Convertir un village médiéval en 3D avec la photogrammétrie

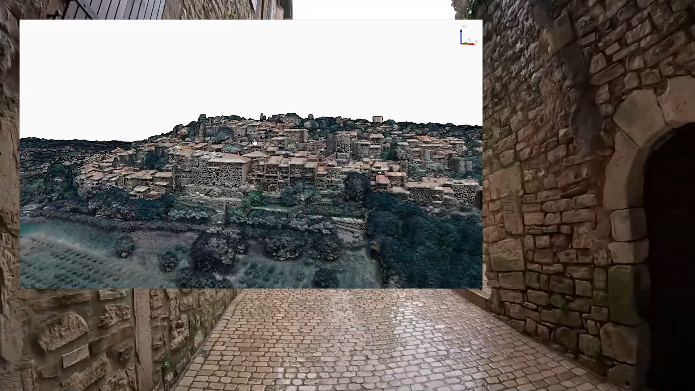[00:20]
une qui permet de coloriser les nuages de poing du lidar qui permet de faire un rendu plus réaliste
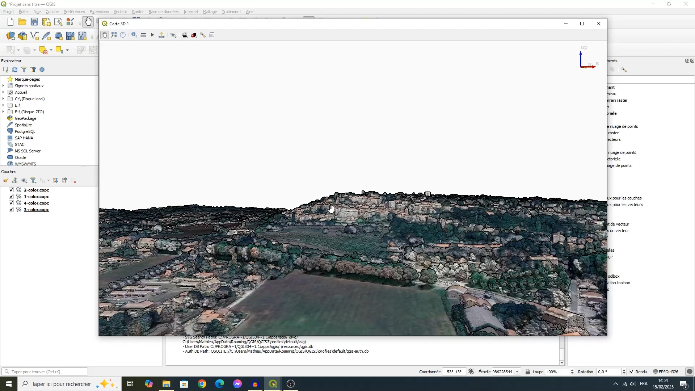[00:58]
voici la vue de Vézénobre via le
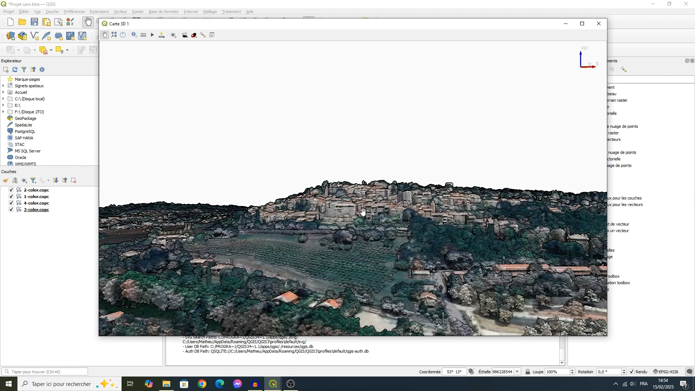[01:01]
lidar et coloriser via une image Google Maps
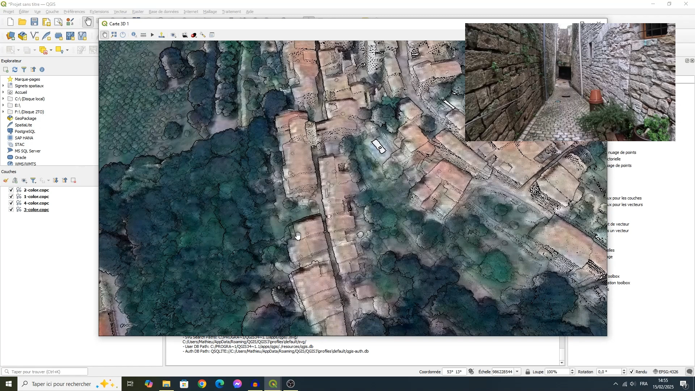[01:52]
n'y a pas d'habitation ou assez peu de végétation là pour le coup ça sera assez représentatif de la réalité du terrain